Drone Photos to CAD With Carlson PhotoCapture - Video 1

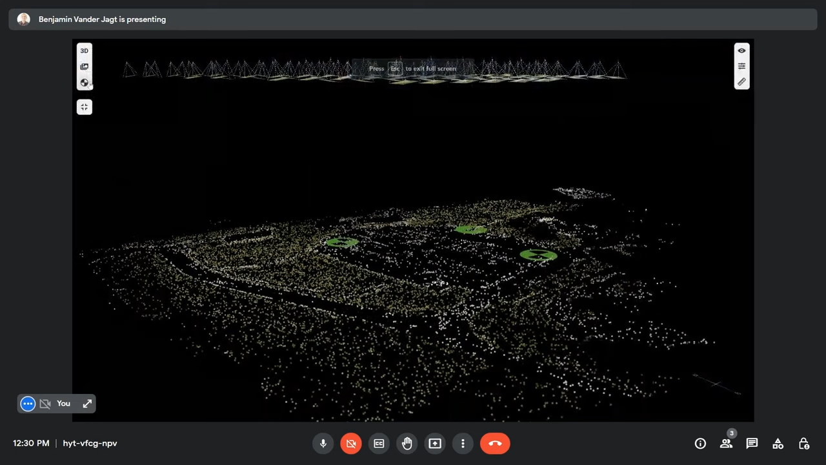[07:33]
control point icon over here so this is where you can view correct or edit reference points and so you can see here that i have in this project if we zoom out a little bit we've got three ground control points or i'm sorry two ground control points one checkpoint okay
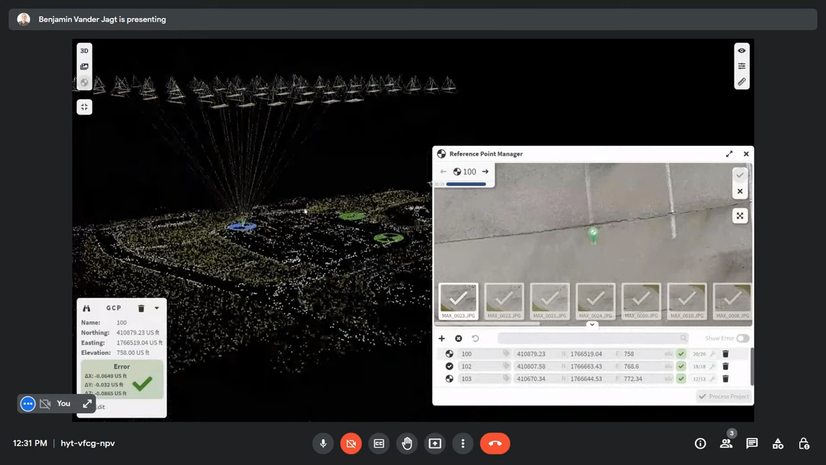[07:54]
and so you can you can you can uh you can see here that the different icons for the checkpoint versus the ground control but